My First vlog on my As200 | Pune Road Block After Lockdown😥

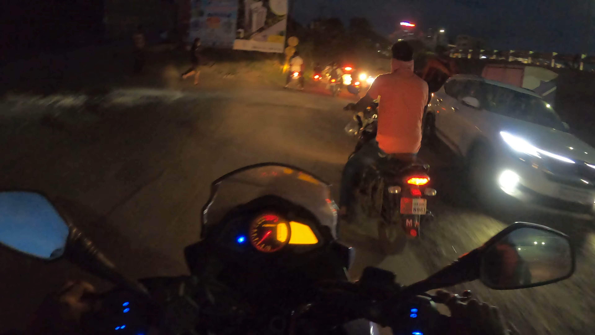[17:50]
सॉरी आई मीन ऑन इंडियन रोड्स ऐसे ही चीज़ें होती है। सो दिस इज अ स्मॉल अंडरपास जिसके नीचे से हम लोग जाएंगे, एंड दिस इज अ शॉर्टकट रूट जो सीधे जाता है मेरे घर की तरफ।